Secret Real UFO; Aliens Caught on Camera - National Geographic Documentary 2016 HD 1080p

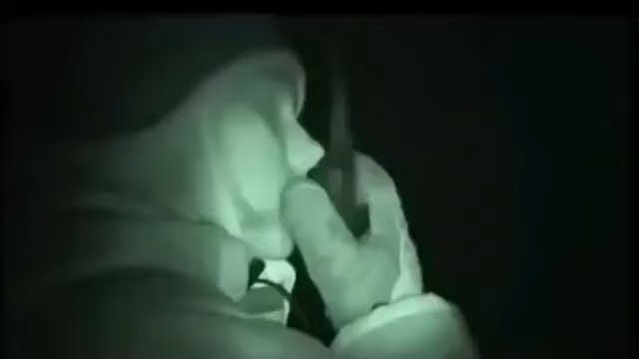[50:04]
During a week in September 2007,
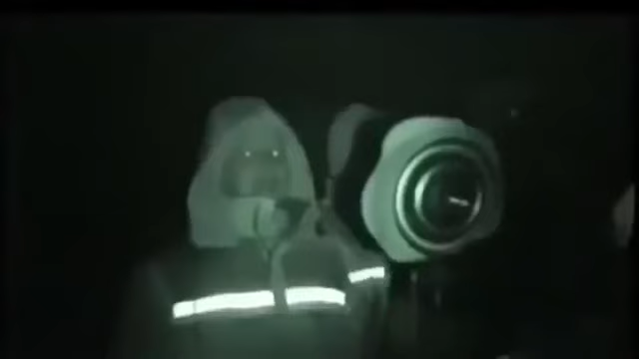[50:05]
a major survey was carried out by the university scientists, assisted by students with several observation units.